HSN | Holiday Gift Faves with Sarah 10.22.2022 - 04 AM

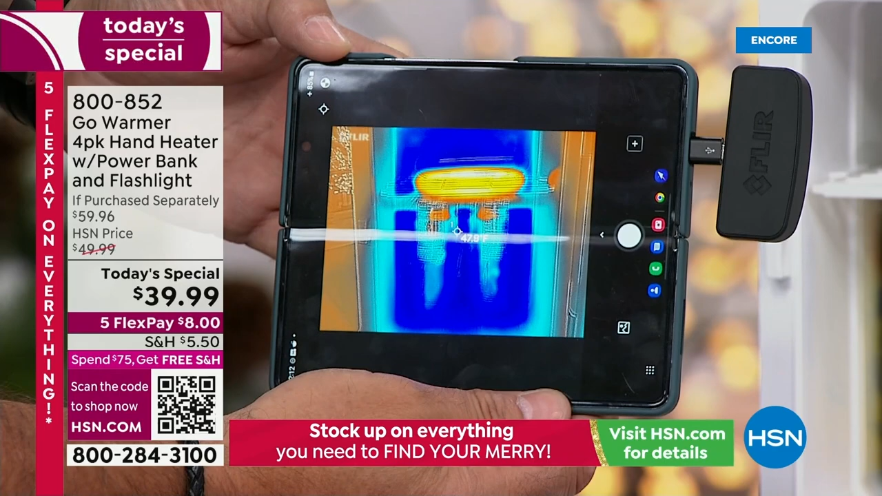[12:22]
the go warmer you can see it's even starting to heat up the tops of the cans in there but this little refrigerator has been on now for hours let me get that glare off there for you guys there you go and it's been on for hours and you can see
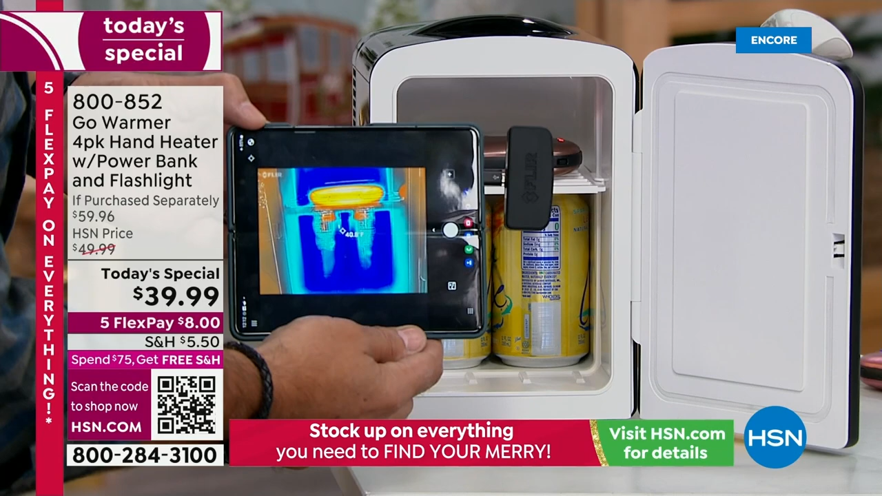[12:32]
the difference right there i mean that's dramatic okay so you can see if that temperature outside is really really cold your hands are going to be toasty toasty warm wow and you know when i always get the
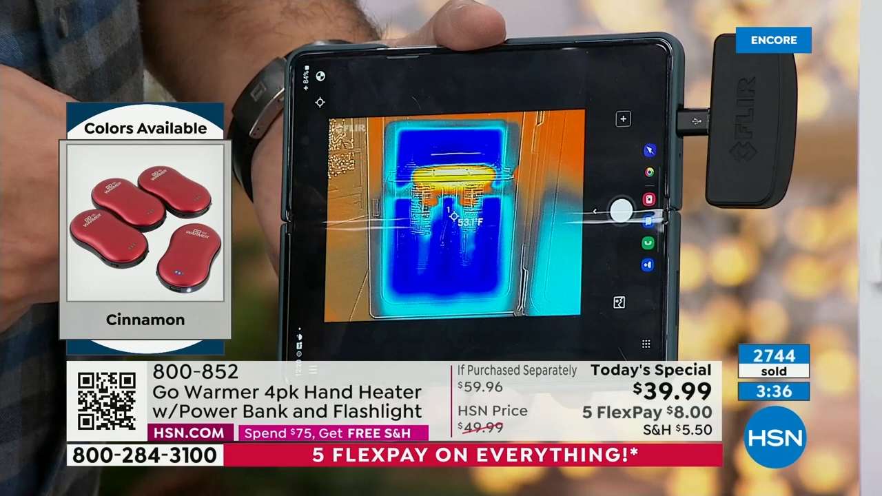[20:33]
hoodie or something or put these in your little down vest you will stay warm your hands will stay
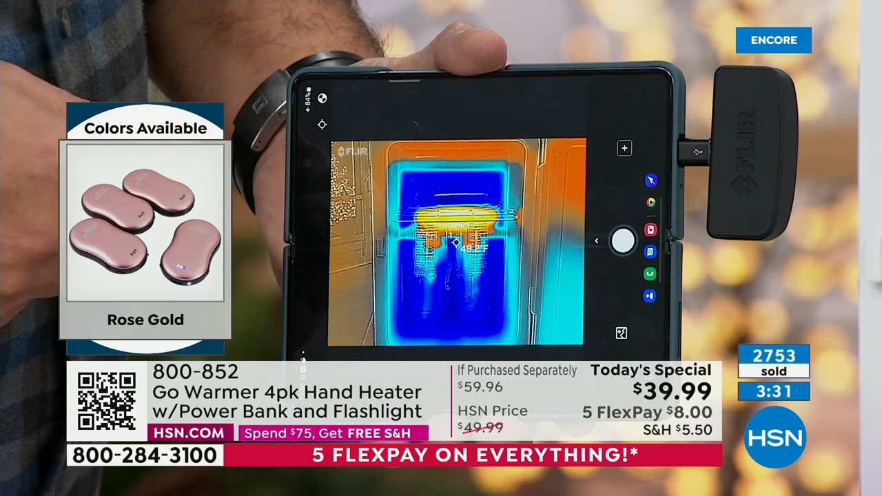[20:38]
warm these actually they stay warm look at the difference until they
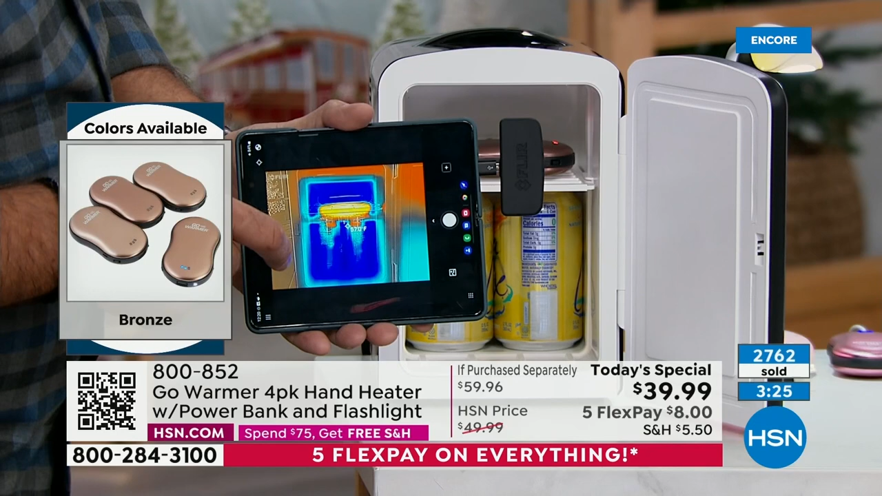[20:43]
totally run out of battery life they do they don't like fade over time and you know what they're not like those disposable ones no that you have to keep buying over and over again these are not disposable these are once you have them you can keep recharging them well and they're lithium ion batteries too and that's the thing about this so they're going to last and last and last you know and if you look at this demonstration here remember that's my little mini fridge back there and you could see how cold it is on the inside right there in fact if i point this down to the cans they're
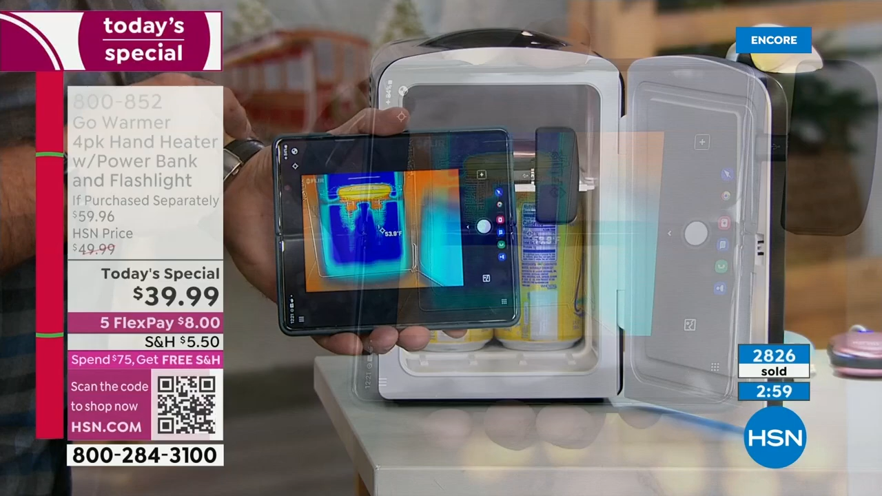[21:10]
somewhere in the 30s and if i point it up here toward this thing we're getting up into the hundreds so it's keeping that whole section that's actually the freezer section it's keeping the whole top of this thing nice and warm and the bottom is keeping all the sodas cold but you can see how the red on the top of the cans is starting to creep down so it's actually warming up those as well right now so you know definitely you know kind of dramatic but it shows you the difference right there and kind of what you can expect when you're outside when you're the one in the freezer you know what i mean yes and